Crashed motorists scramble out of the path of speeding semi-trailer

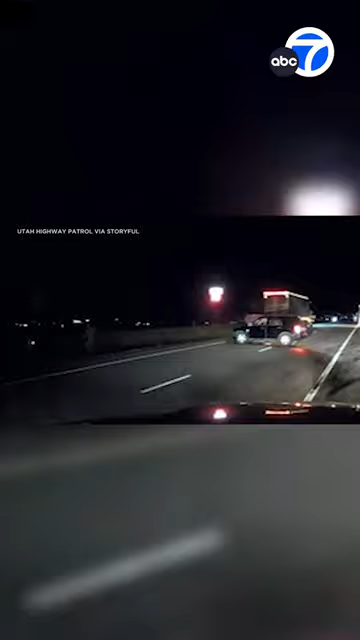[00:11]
Despite their best efforts to warn drivers of the stopped car on the road, a large semi truck comes barreling through. The truck barely missed the stopped car, forcing people to run for safety at the last second.